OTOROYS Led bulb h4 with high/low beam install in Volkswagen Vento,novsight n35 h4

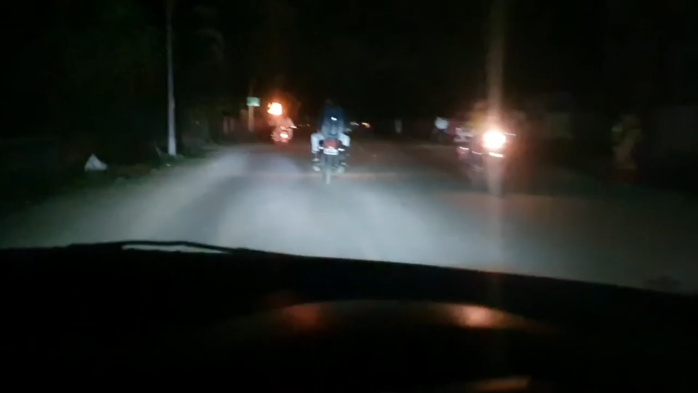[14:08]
यह देखिए नाइट ड्राइविंग एक्स्पिरियंस तो आभी यहां पर total mix city में चल रहा हूँ और यहां पर street light है वो चली गई है यह है high beam यह low beam यह है high beam और यह low beam और यह है pass यह देखिए
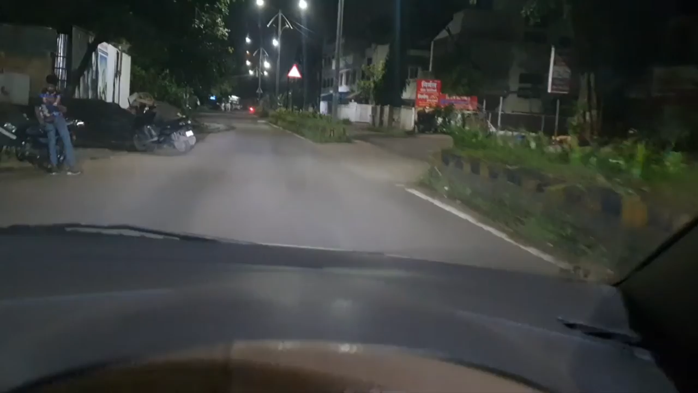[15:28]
अभी यह street light में आ चुका हूँ मैं यह देखिए यह high beam
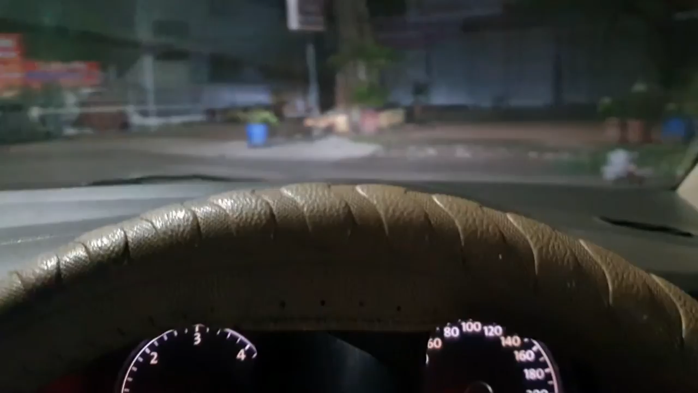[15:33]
अगे अंदेरे में आ चुका हूँ यहां पर देखिए यह low beam पर ही है अभी अगे यह है high beam यह देखिए
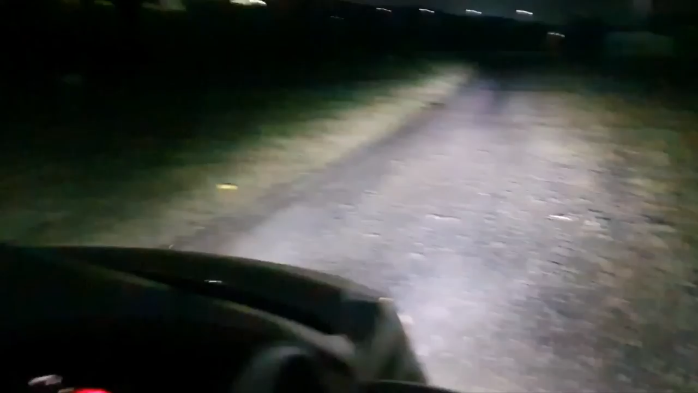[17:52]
और अभी कोई बारिश हो भी ने रही है दोस्तों यहाँ पर देखिए अभी मैं फिर से आपको एक बार यह हाई बीम यह लो बीम